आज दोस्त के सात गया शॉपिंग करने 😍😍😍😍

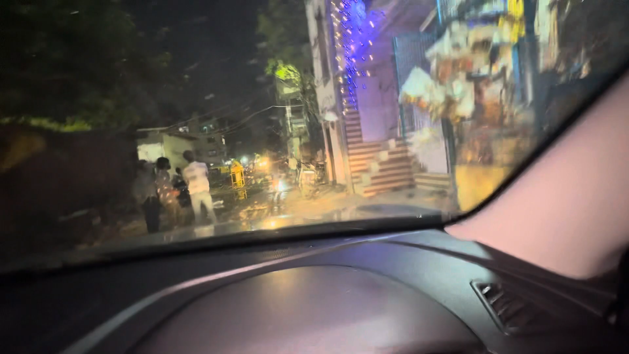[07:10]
चलो मैं आपको आगे दिखाता हूँ एक बार रास्ता, रास्ता आप देख ही सकते हैं कितना कंजेस्टेड रास्ता है, तो दिल्ली में मतलब ऐसे ही है, रास्ता काफ़ी कंजेस्टेड ही रहता है।
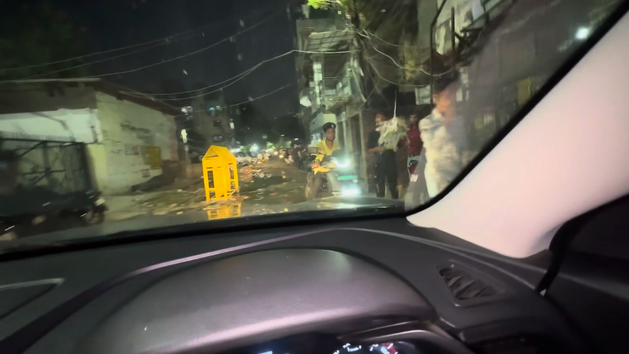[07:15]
तो आप ये देखो मेरे आगे एकदम पानी भरा हुआ है
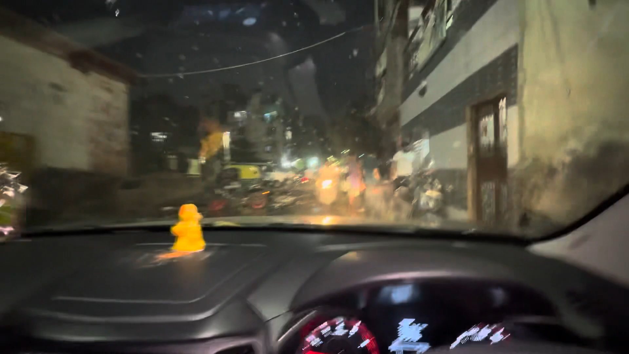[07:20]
और लोग मतलब रास्ते में खड़े हो रखे हैं, बाइक वगैरह उन्होंने अपने रास्ते पर लगा रखी है,